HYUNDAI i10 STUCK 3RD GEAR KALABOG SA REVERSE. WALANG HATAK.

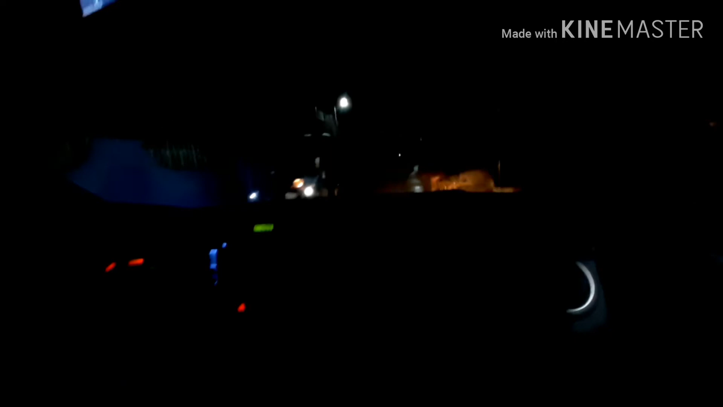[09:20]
Malalaman mo naman yun. Ayan o. Ayan, dapat mabagal lang yung ano niya, yung speedometer. Oh.
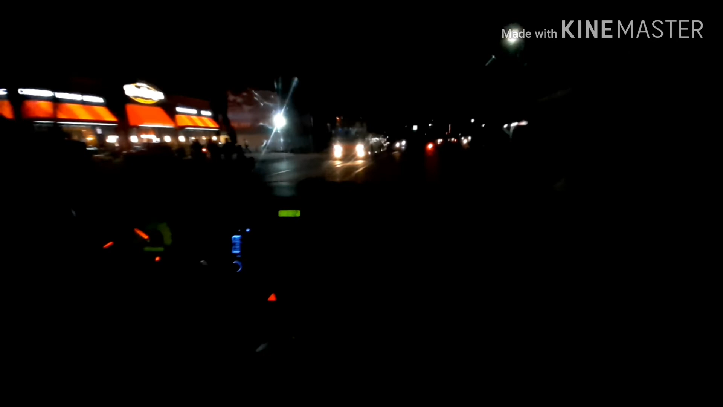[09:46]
Rekta. Bulacan. Hyundai i10. Test drive. Baba ng ilaw, no? Sabo, naka-downshift ka pero nakatodo pa rin yung ano, no?